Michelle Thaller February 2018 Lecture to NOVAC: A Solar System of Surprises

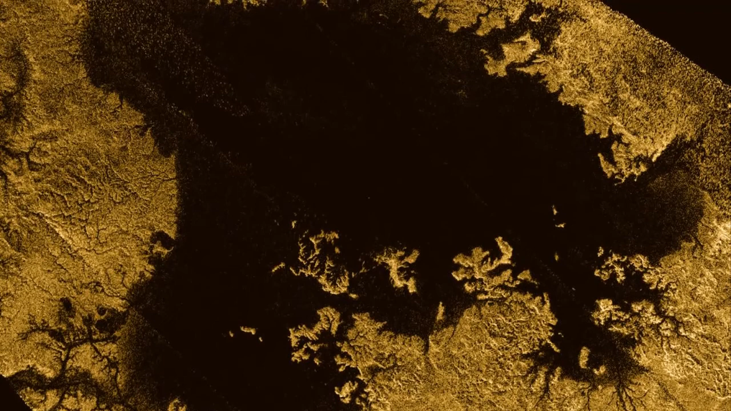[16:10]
So the liquid is not water. It's liquid methane and liquid ethane. It's liquid organics. So on Titan, it's raining organics.